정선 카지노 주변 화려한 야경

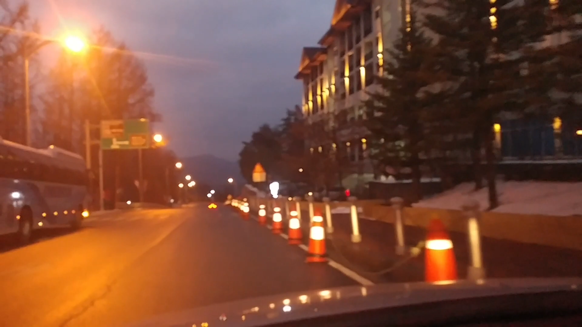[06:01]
자, 여러분, 이 주변이 이 마운틴 콘도 야경이 되겠습니다.
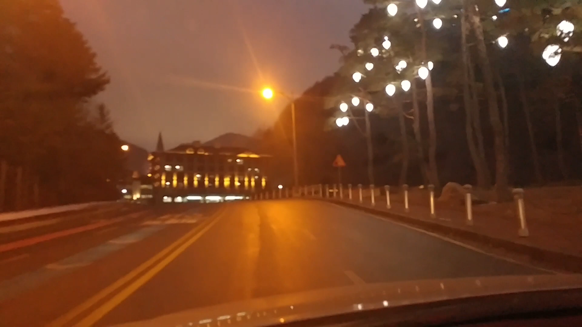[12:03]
여기는 여러분 하이원 리조트 스키하우스가 되겠습니다. 스키장이 있는 쪽이 되겠습니다.
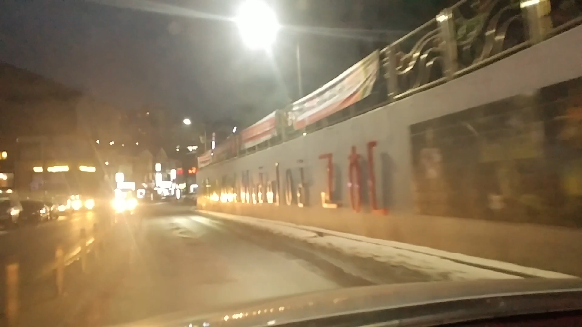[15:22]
이 지점이 고한역이 오른쪽에 있고 고한읍에서 제일 번화가인
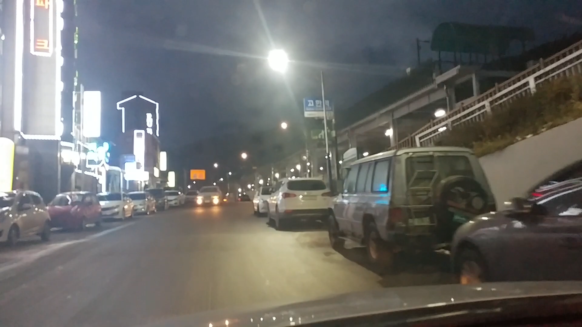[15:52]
조금 여건이 개선된 그런 환경으로 바뀌었다 이렇게 한번 설명의 말씀을 올리겠습니다. 여기서 오른쪽으로 가면은 고한 여골로 가는 길이 되겠고, 자, 요 바로 왼쪽이 고한 농협이 되겠습니다. 옛날에 고한 지역에 사셨던 분들의 어떤 이해를 돕기 위해서 한백산 도깨비가 지금 여기가 시장 들어가는 입구, 옛날 그 철물점 있던 자리.
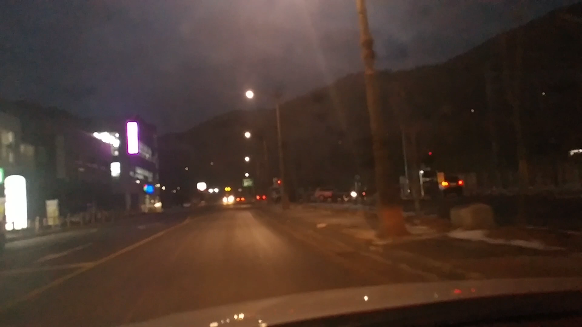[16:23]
자, 요 좌측은 옛날 고한의 구 버스터미널 있던 자리가 되겠습니다. 자, 지금은 옛날에 그 전성기 때 약 5만 명도 더 됐던 고한읍에 거주하셨던 그 수많은 지금은 외지에 나가서 살고 계시는 그 수많은 분들의 이해를 돕기 위해서 여기가 어디쯤이다 이런 설명을 여러분
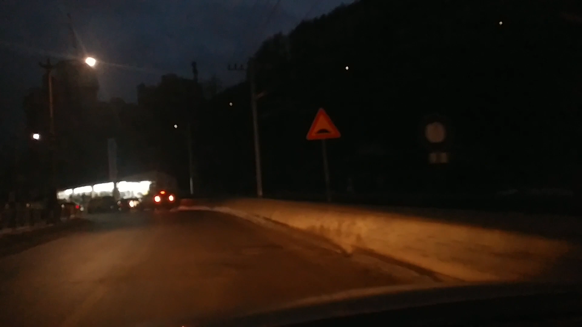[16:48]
한백산 도깨비가 하고 있는 것입니다.
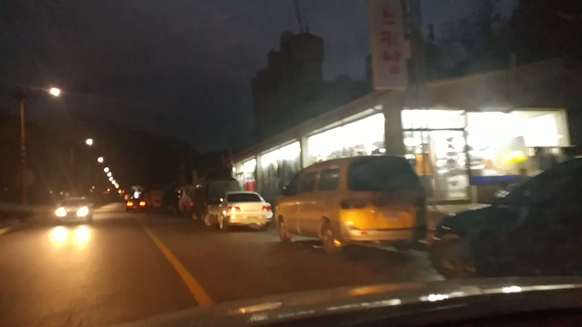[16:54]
이해를 좀 부탁을 드리겠습니다.
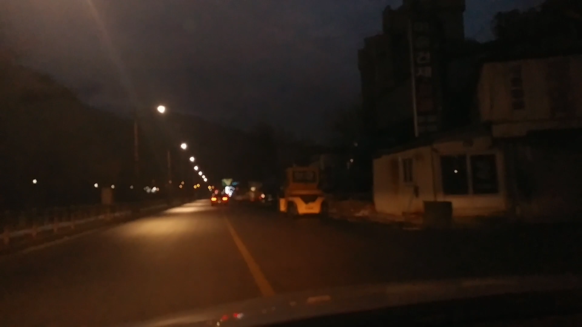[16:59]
자, 오른쪽에 화면에 시커멓게 들어오는 큰 건물이 보이고 있는데, 저 건물은 문안위골 입구 오른쪽 옛날 그 문화극장 건너편 쯤이 되겠습니다. 여러분, 문화극장 건너편.
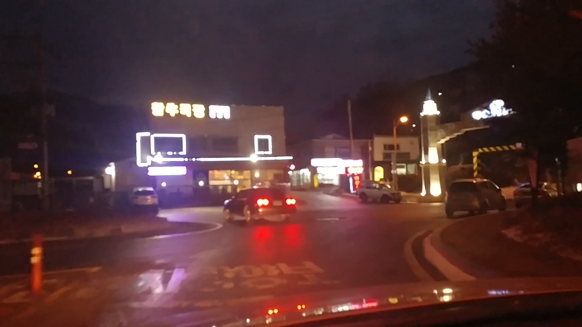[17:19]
자, 여기서 우회전을 하게 되면은 박십리 올라가는 길.